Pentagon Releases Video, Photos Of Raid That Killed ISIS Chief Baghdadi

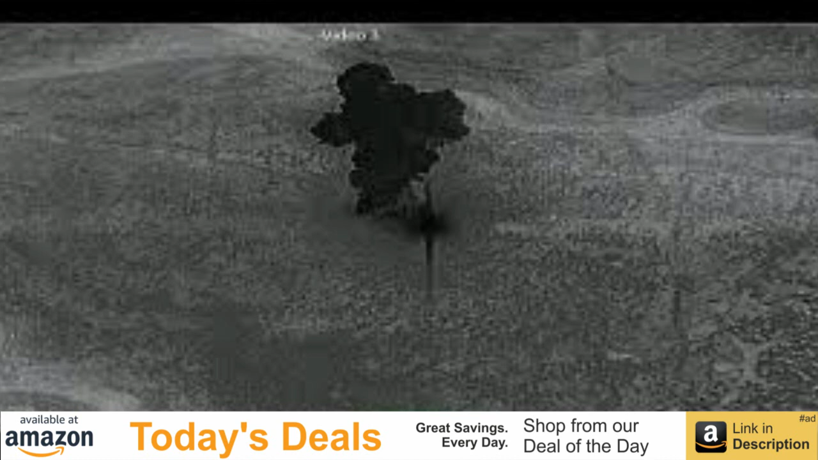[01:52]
An unknown number of nearby fighters were also killed when they opened fire on U.S. helicopters, McKenzie said.
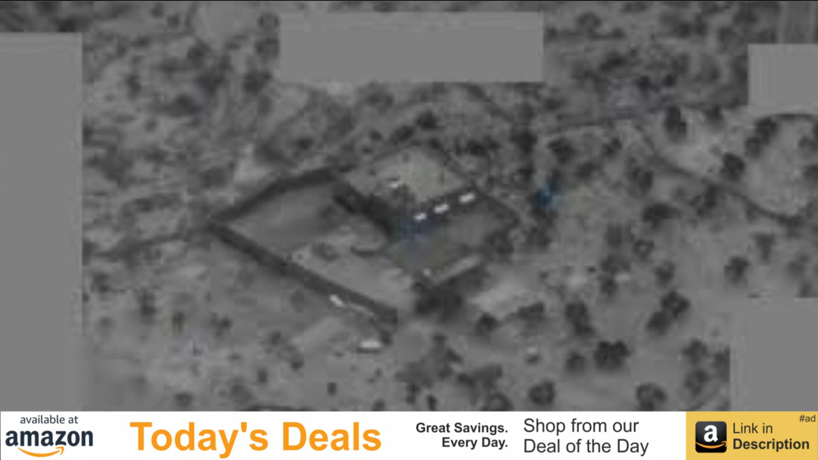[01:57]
Video released by the Pentagon showed airstrikes on a group that appeared to consist of up to a dozen or so people on the ground.